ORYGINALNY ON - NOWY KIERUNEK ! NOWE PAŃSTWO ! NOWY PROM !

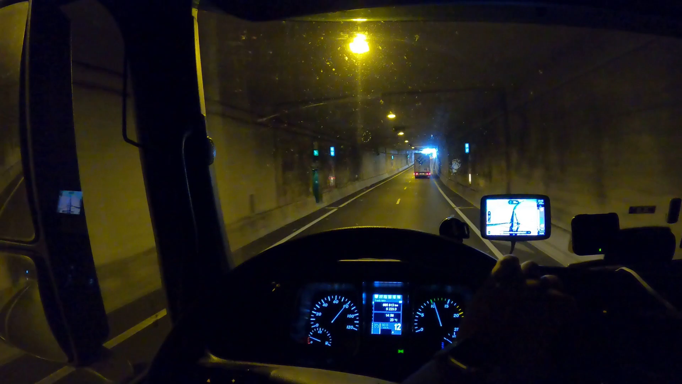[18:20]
Tutaj to w ogóle nic się dzieje, cały czas płasko, żadnych górek i tak dalej, ale dużo tuneli, dużo, bardzo dużo wiaduktów, mostków i tego typu rzeczy.